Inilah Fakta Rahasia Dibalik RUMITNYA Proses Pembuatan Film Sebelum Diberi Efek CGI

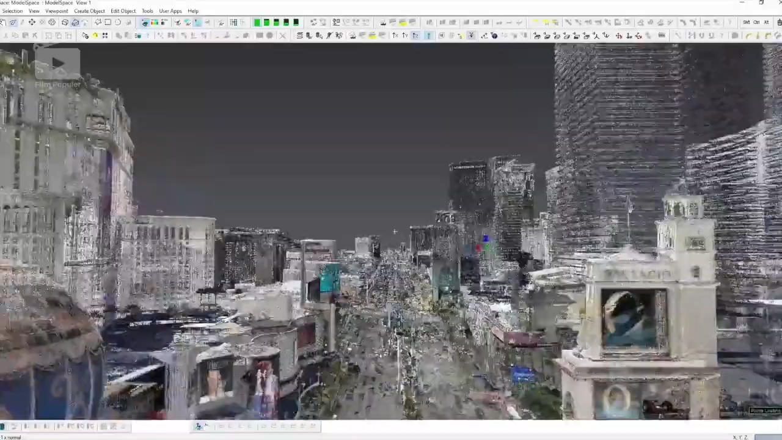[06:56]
Mereka akan menggunakan drone yang punya teknologi lidar Atau Light